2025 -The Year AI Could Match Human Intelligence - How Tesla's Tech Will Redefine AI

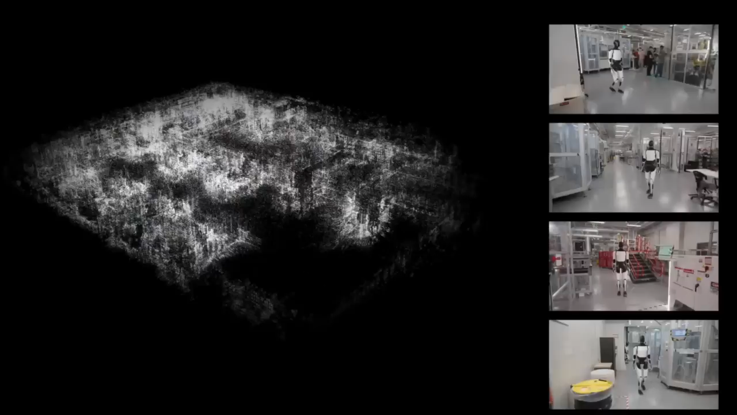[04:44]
or even completely new robots that will be deployed into the factory will already know the
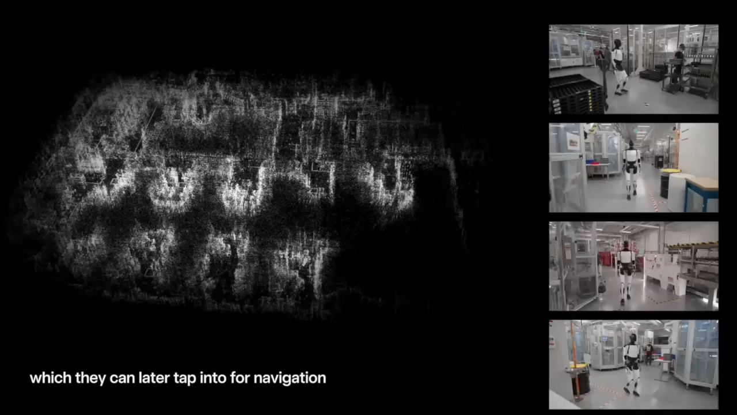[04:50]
factory thing to that map made by the other